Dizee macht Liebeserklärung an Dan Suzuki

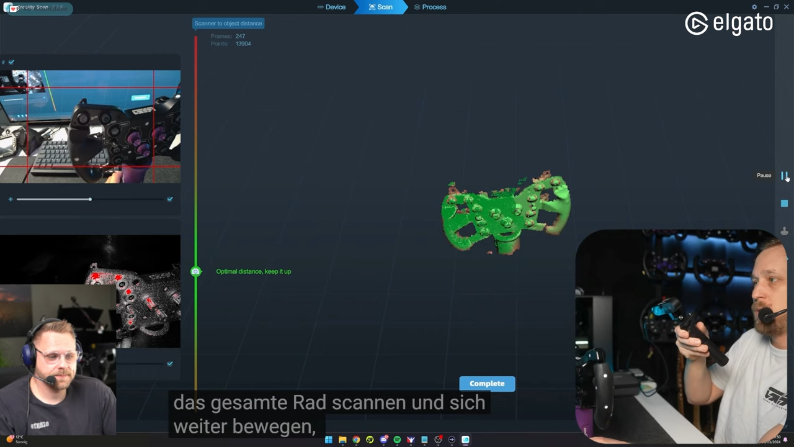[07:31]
Until the whole thing is green.
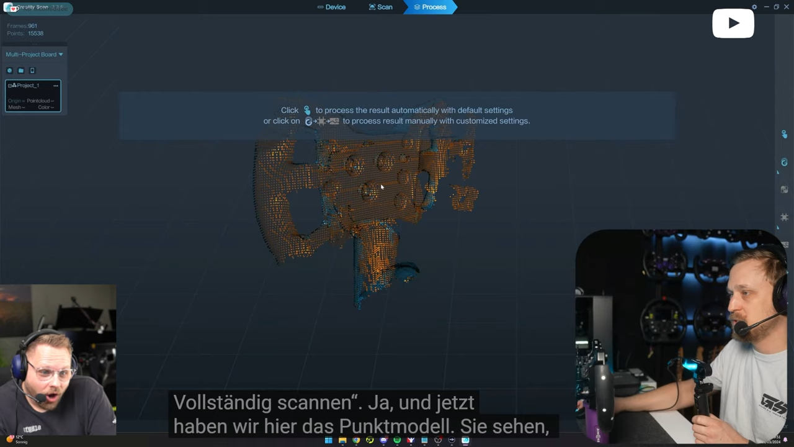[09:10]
You see the backside is obviously not processed. So we just do the front.
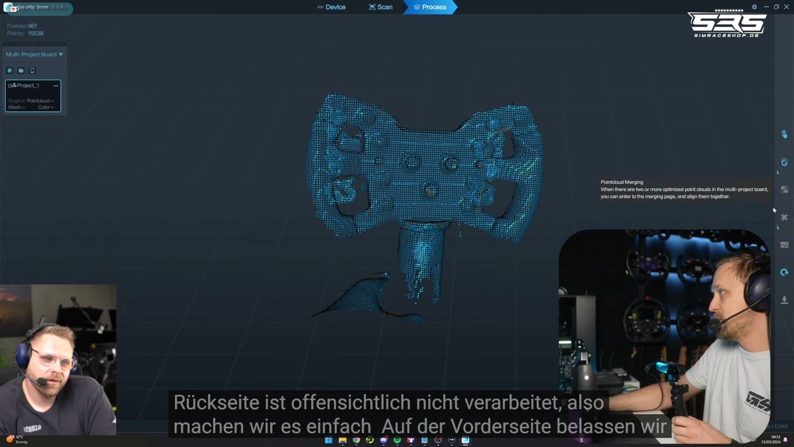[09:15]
We'll leave all the settings on auto for now. If you do the full thing, it can help to like tweak the settings here.
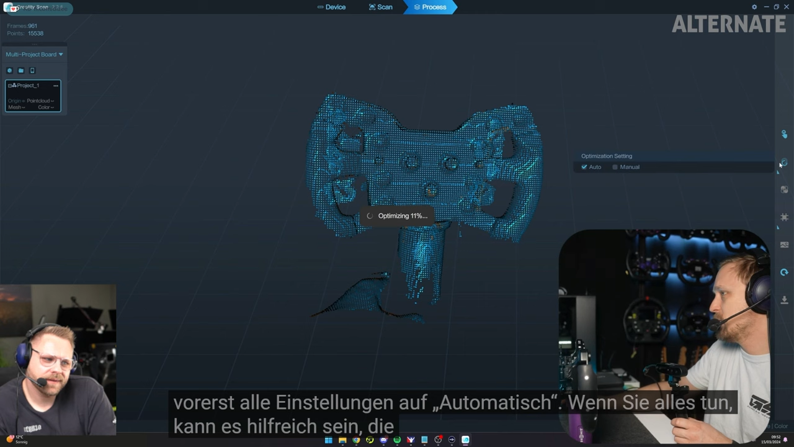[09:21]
For example, if we go to, oh, I started the optimization that I can show you afterwards.
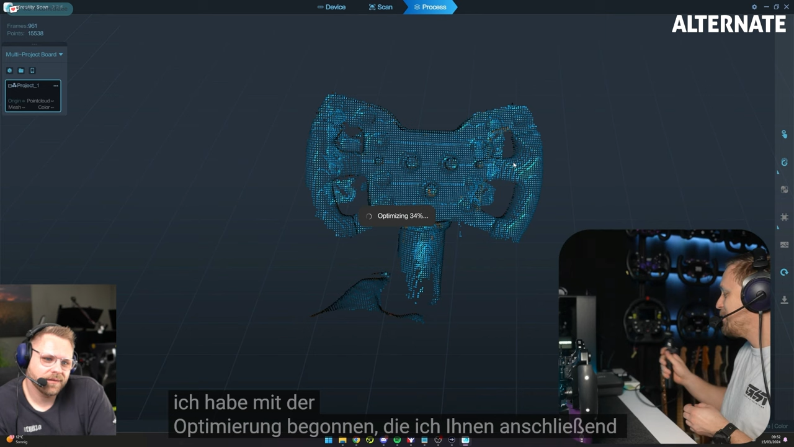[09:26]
Let's see what it was doing with this basic scan.
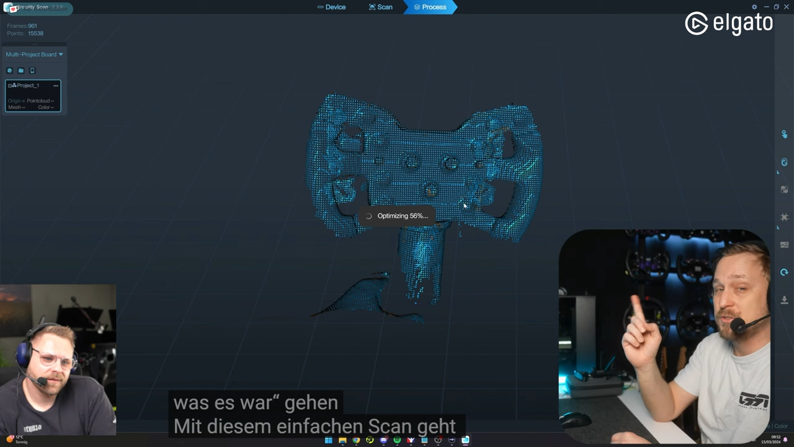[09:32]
This is relatively quick on the PC. Like on the phone, it takes longer. And this is a beefy PC.
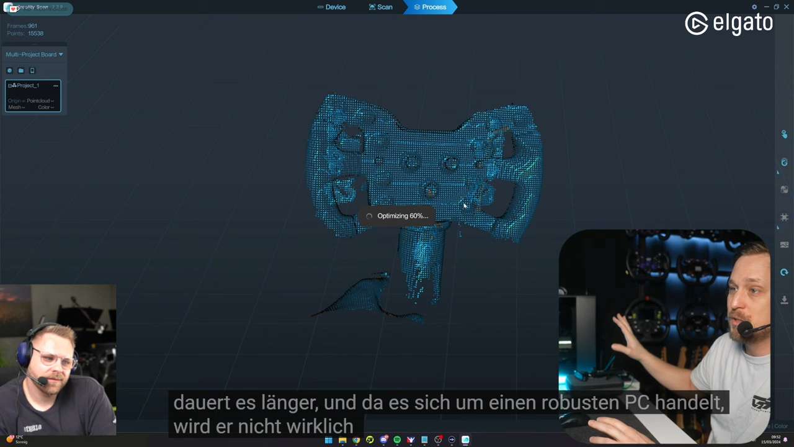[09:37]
Like it doesn't really get much faster than this one. So it takes a lot of processing power to generate these models.
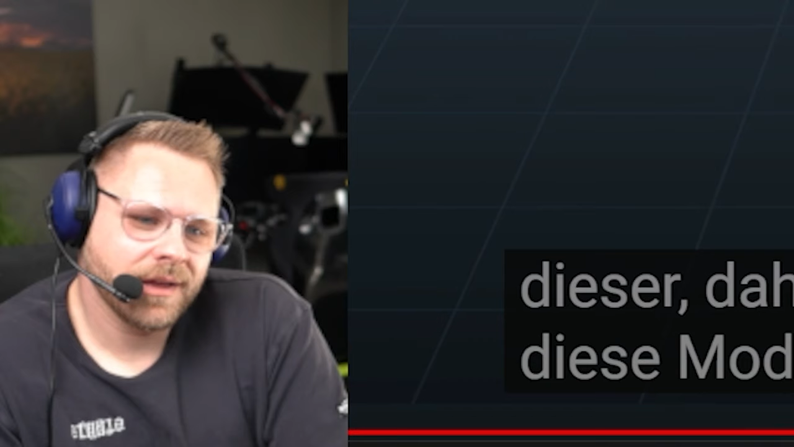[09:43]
Dan macht das schon schlau. Der Preis kommt erst am Ende. Oder gar nicht.
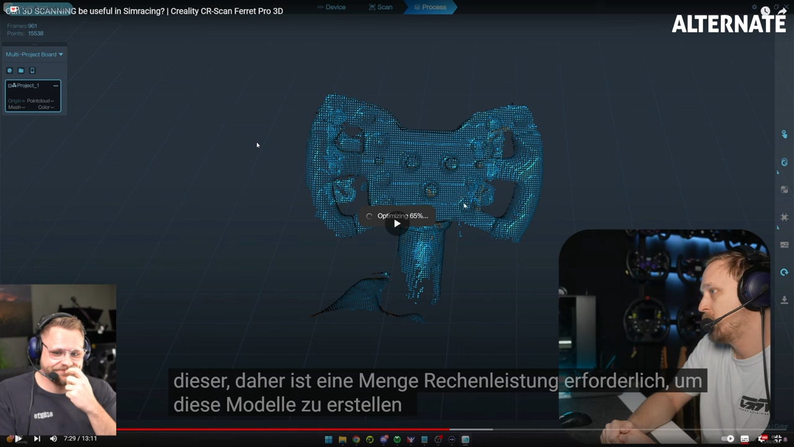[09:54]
But let's see what it comes up with. And here we are. This is the model it created.
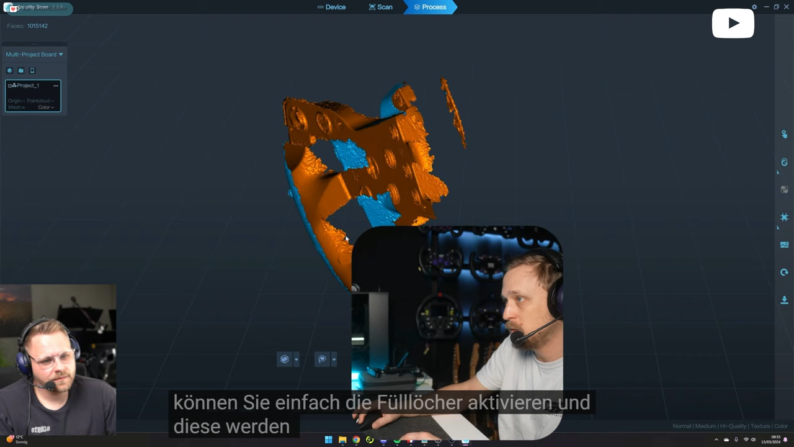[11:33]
Then you can just enable fill holes and it will close those for you. Then if we go to color mapping, it should add the texture.